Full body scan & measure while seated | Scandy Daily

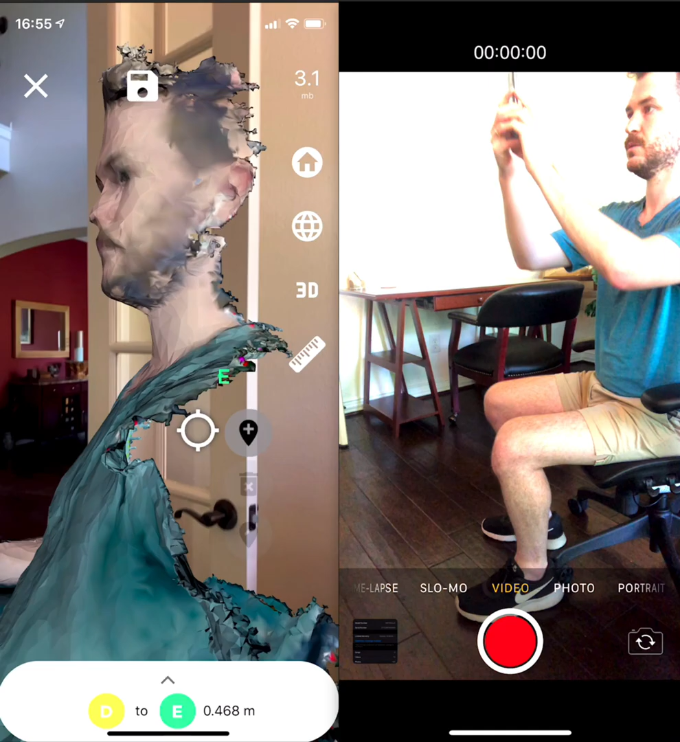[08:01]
I'm sure that's a measurement for something. So A to B.
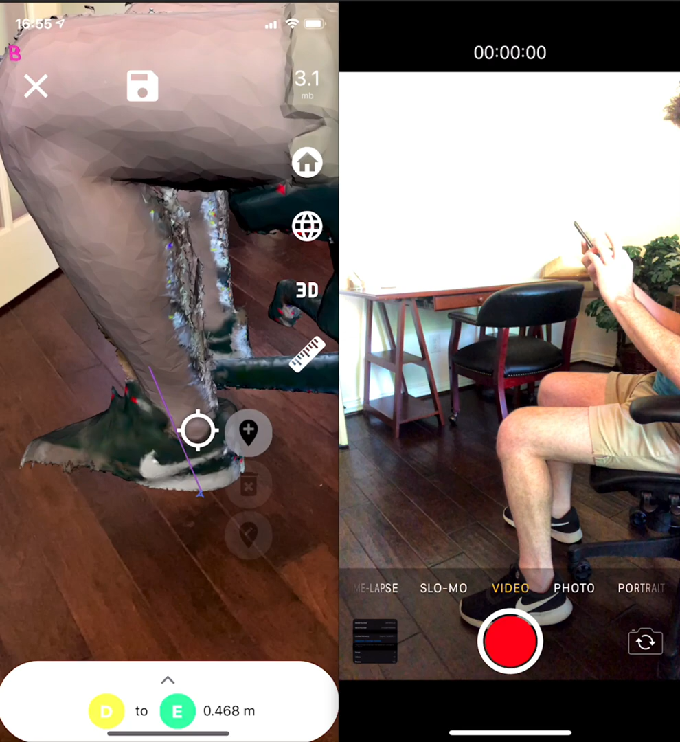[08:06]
New line.
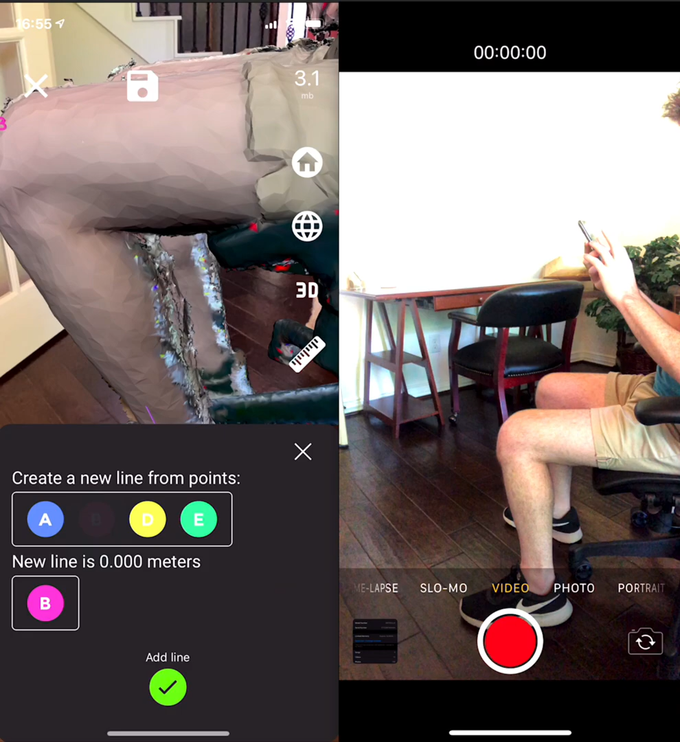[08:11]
B to D because I missed a point. Hello Charlemagne. And D to E.
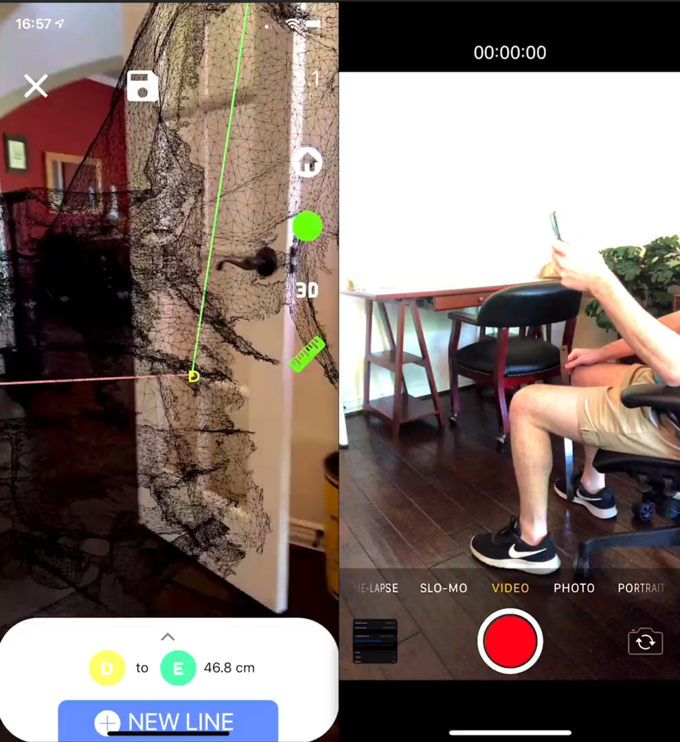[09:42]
So if I needed to like give someone my measurements for getting pants made.
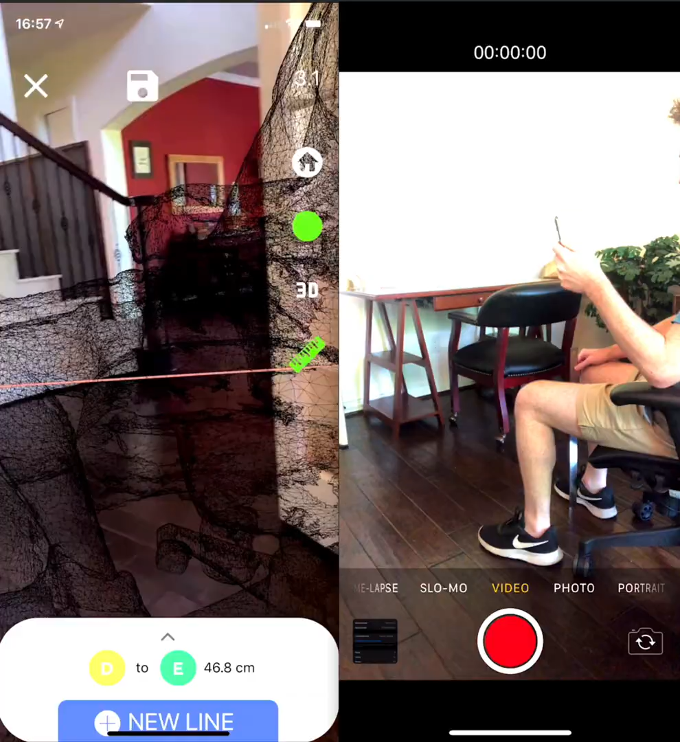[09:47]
I could give you that entire measurement, a shirt, you know, anything.
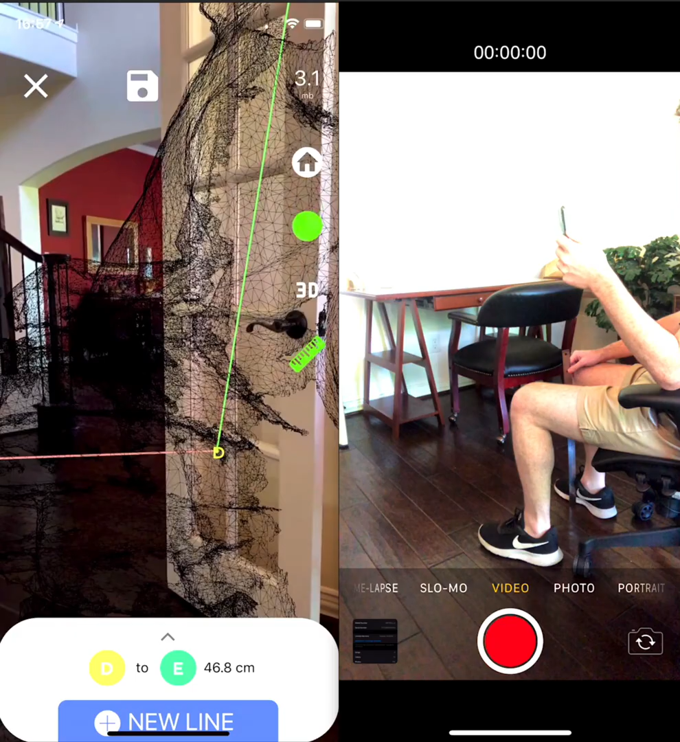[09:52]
It's really, really easy to measure the human form with Scandi Pro. So if you've got something you need to scan
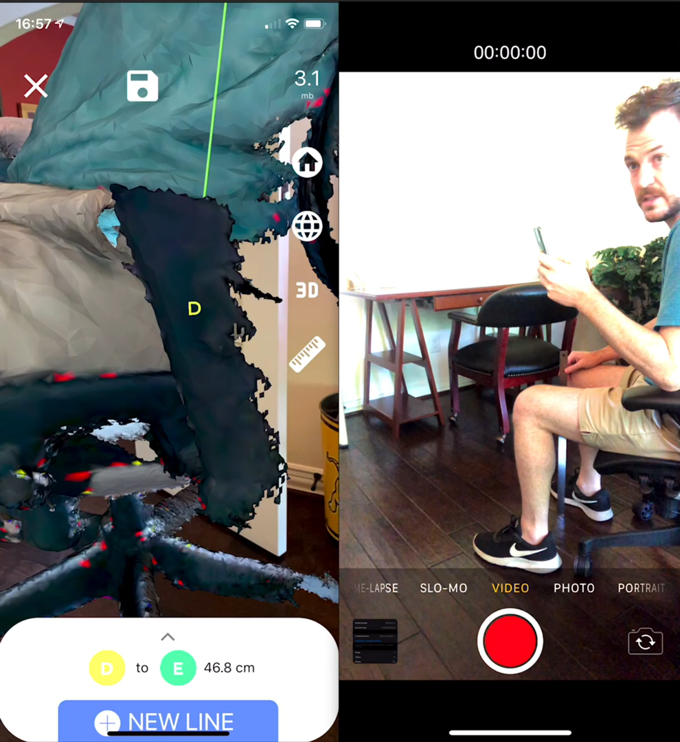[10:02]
and you don't have a handy nice
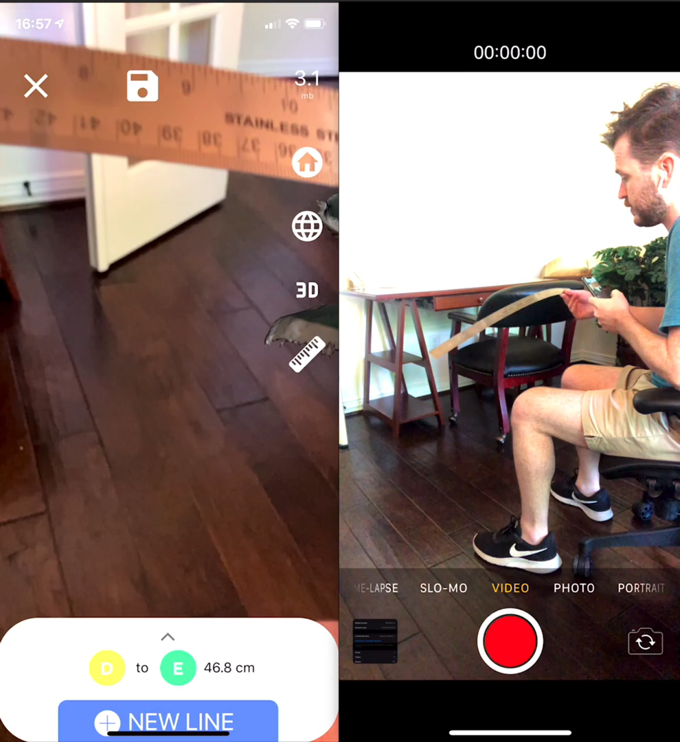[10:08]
flexible stainless steel measure because you didn't go to art school where you had to have lots of measuring tools and some other random stuff.
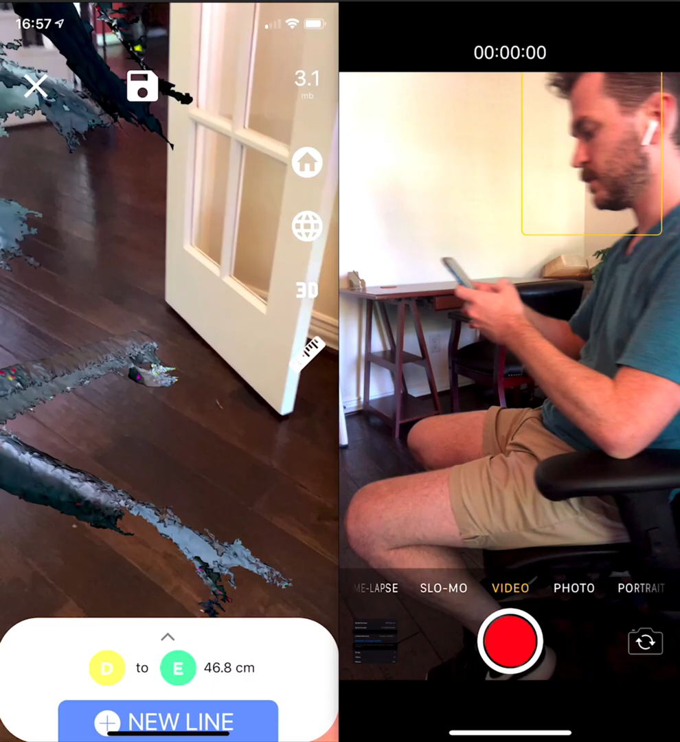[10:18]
You probably have a friend with an iPhone, so use Scandi Pro to take measurements.